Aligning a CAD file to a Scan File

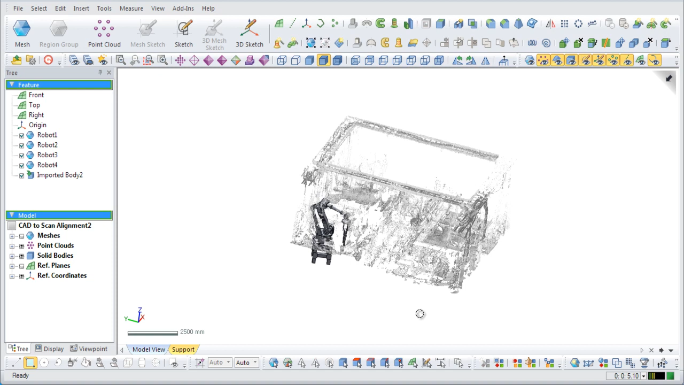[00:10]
CAD to scan data alignment is very useful in situations where many similar features exist.
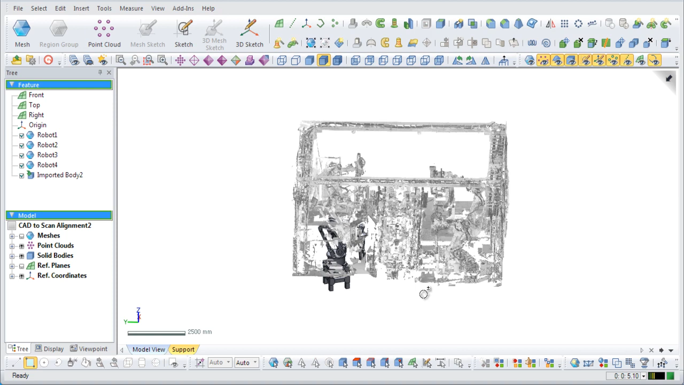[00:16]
It can save large amounts of time by modeling one scan part and aligning the resulting CAD data to other similar scan parts.
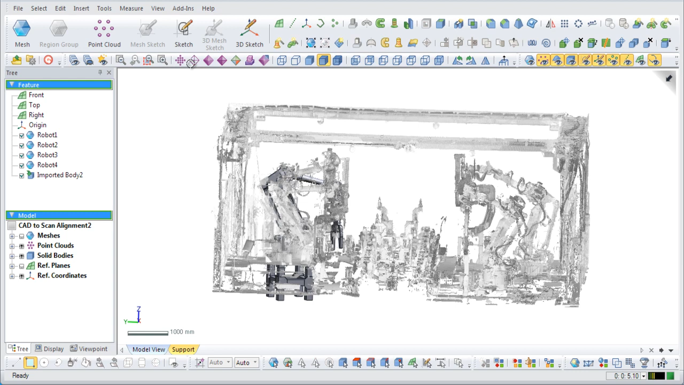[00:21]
This is a model of a factory floor.
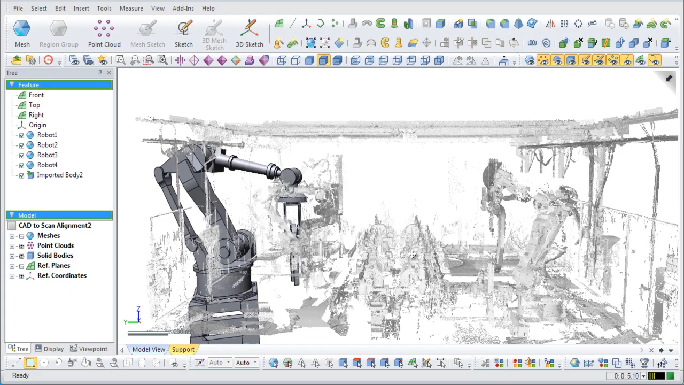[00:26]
If we use the walkthrough command, we can see multiple robot arms exist in the scan data.
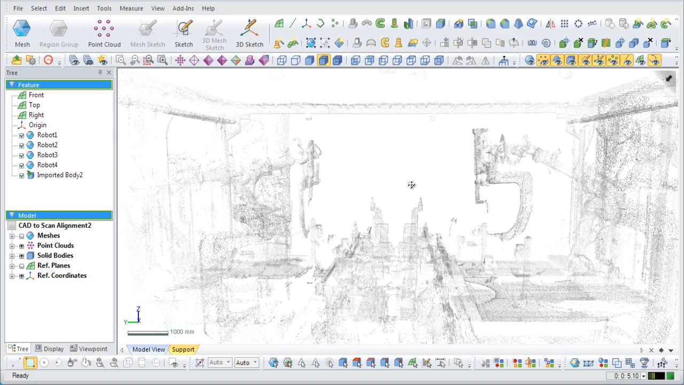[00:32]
In scans where multiple similar objects exist that are randomly placed, this type of alignment can be very beneficial.